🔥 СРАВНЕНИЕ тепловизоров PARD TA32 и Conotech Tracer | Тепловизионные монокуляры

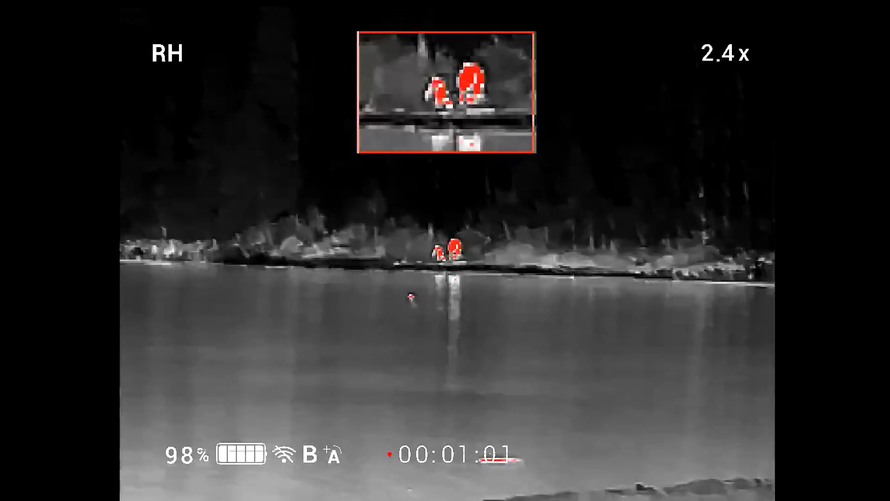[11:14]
Картинка в картинке, настройка, настройка, настройка, настройка.
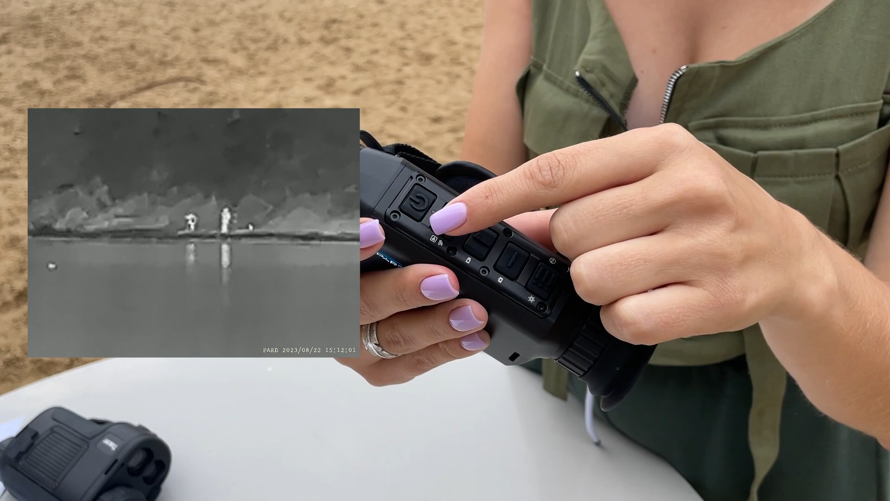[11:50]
Можете сейчас тоже посмотреть на экране. Длинное нажатие у нас это выбор файлов.
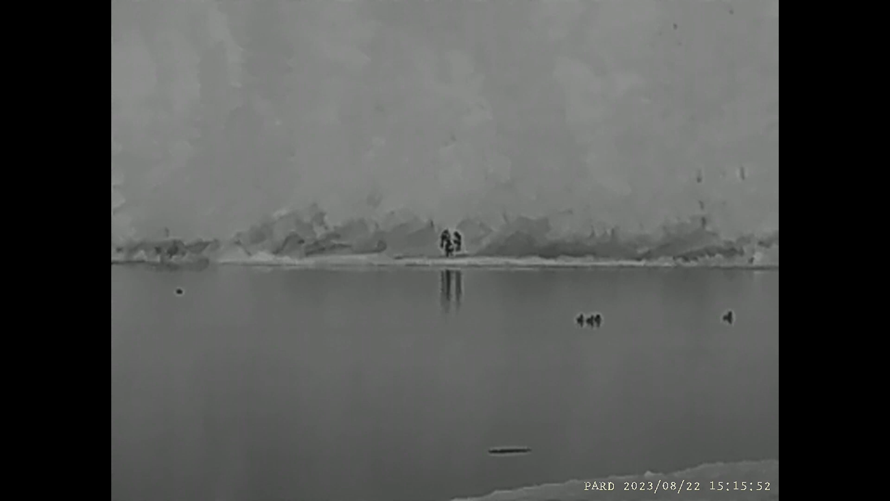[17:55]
А мы включаем дальномер у парда. И он нам показывает расстояние где-то 245-250 метров.
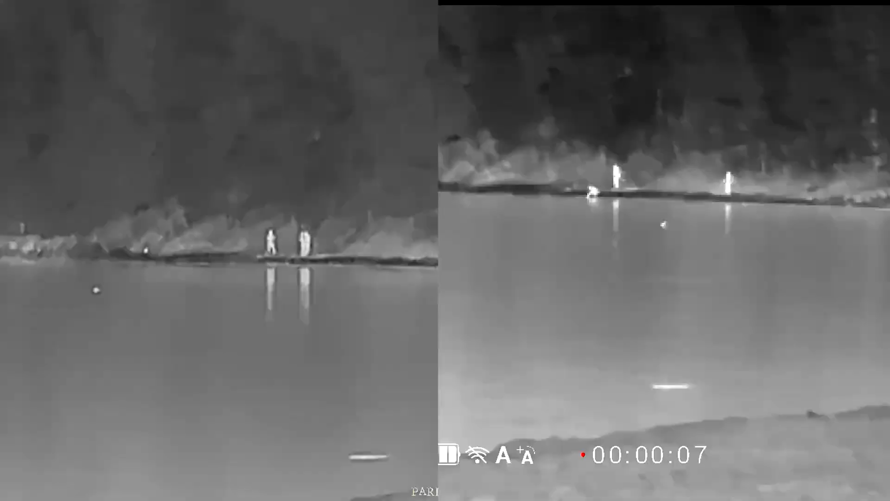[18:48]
У одного и у второго. В общем, расстояние.
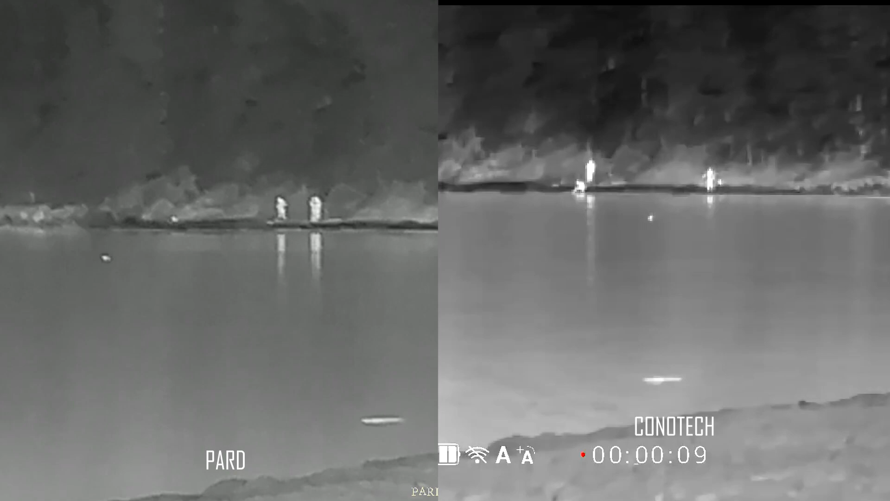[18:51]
Ну, в принципе, видно, да, что там люди находятся. Вот. В принципе, вы можете наблюдать, что и там, и там.
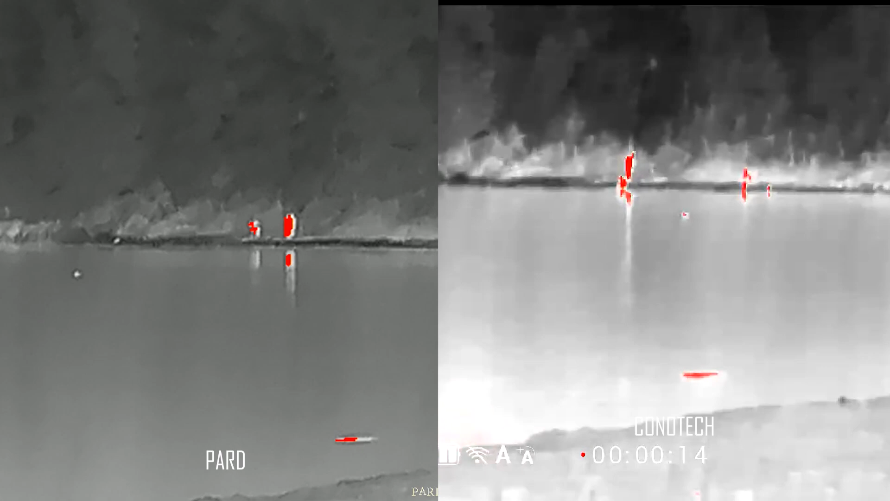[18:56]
Хорошо различимы люди. Утки тоже различимы.
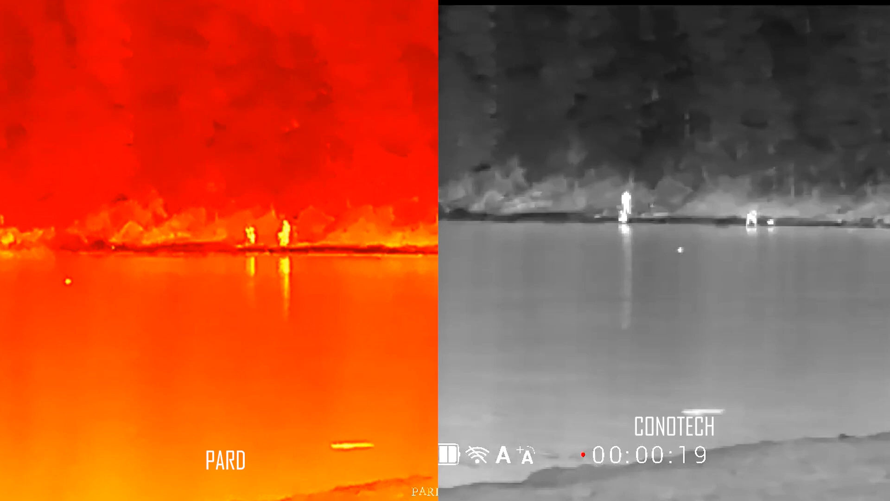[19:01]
Вот. Можем перевести немножечко на уток.
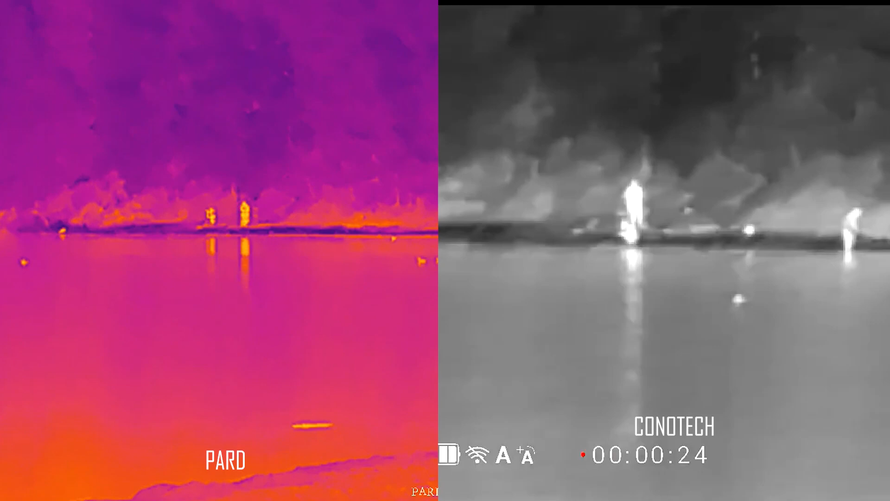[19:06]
Наведемся.
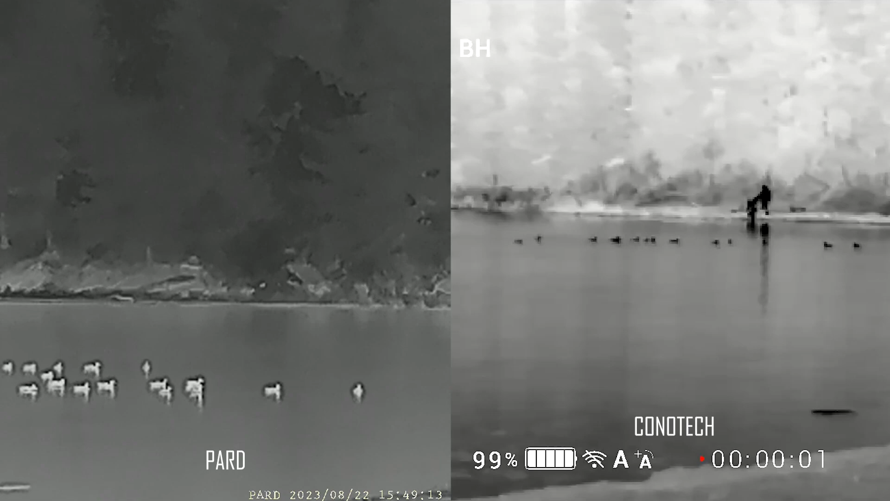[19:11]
Так. Укона.
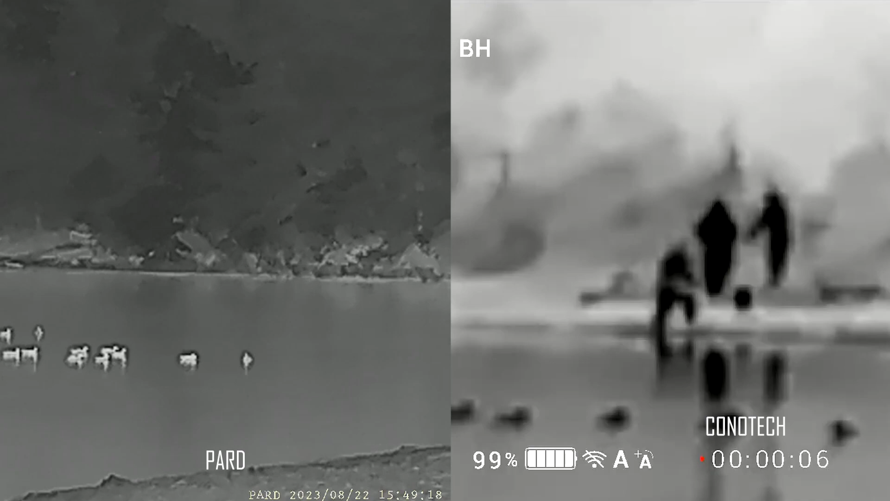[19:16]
Вот они, красивые уточки. Сейчас наведем резкость.
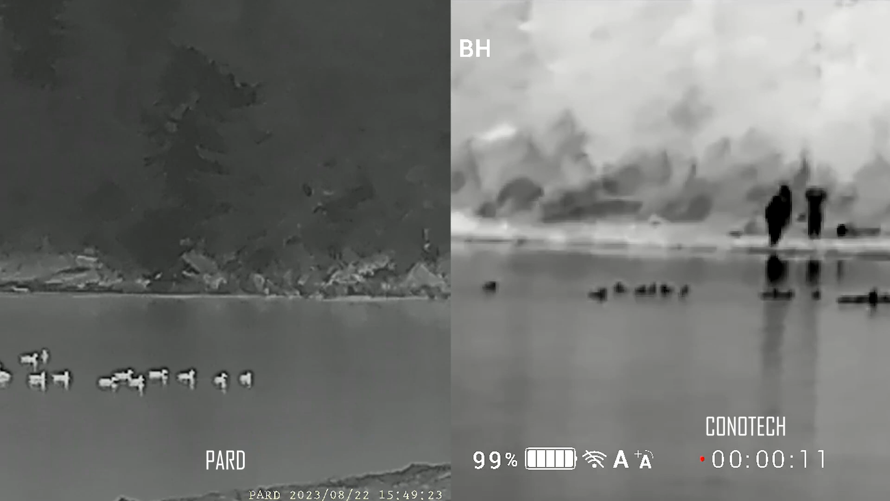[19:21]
Фокус на уток. Переводим сейчас немножечко на другой, еще дальше берег.
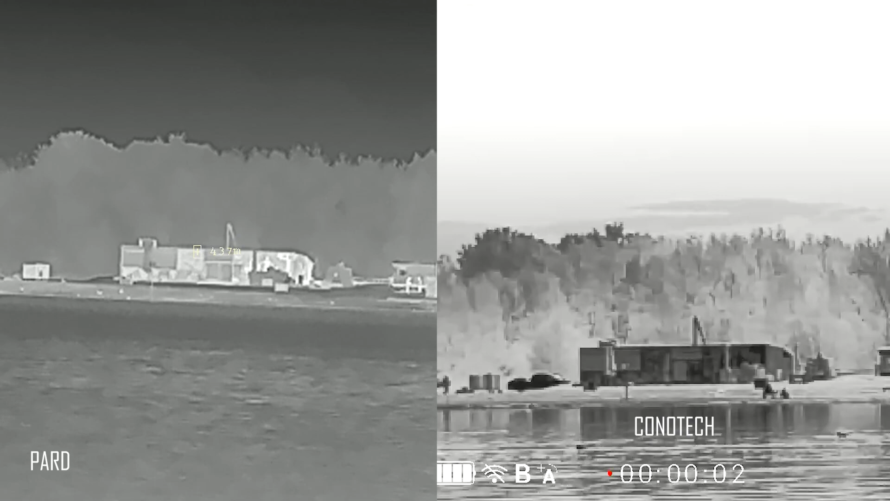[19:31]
Вот у нас другой берег, видим. И сейчас измерим расстояние до другого берега. Там как раз стоят разные у нас кафешки. Так, здесь у нас показывает 437-436 метров на парде. Укона включим дальномер.
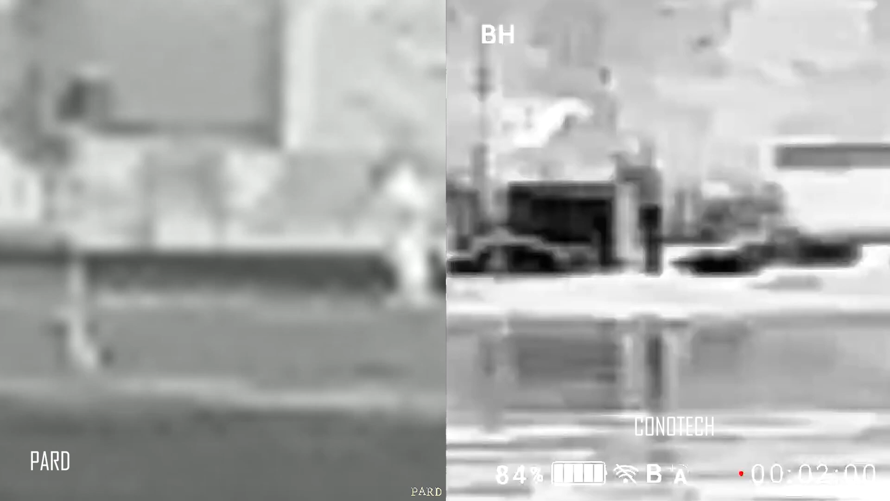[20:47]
Конечно, появляются мурашки, шум. Так в целом вообще ничего практически не видно.
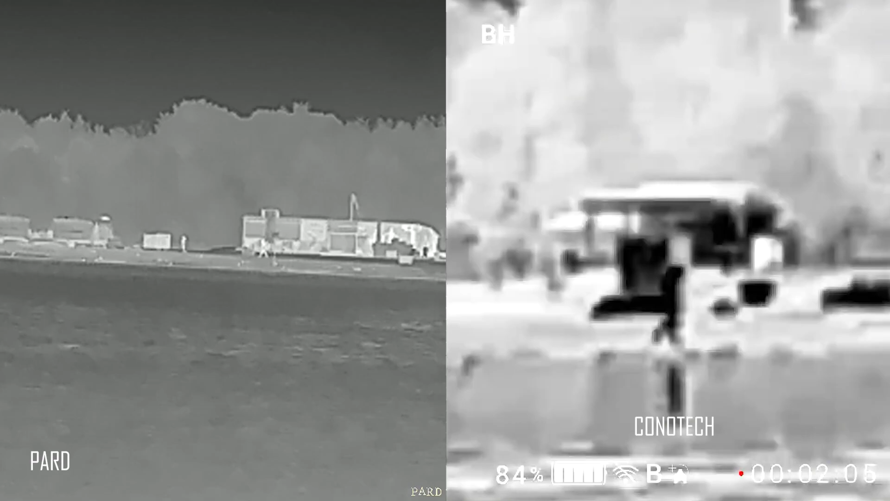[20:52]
Ну, видно, что что-то двигается, но не особо. Вот так, то есть на 400 метров у нас вот так видит прибор. В целом неплохо. Вот, все четко различимо. Давайте палитры посмотрим.